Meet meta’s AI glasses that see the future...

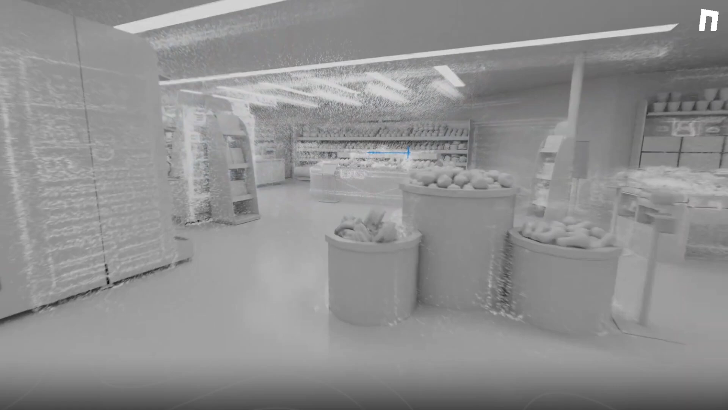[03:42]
We can allocate different points and label it with items that should be there in that space. Apples are here.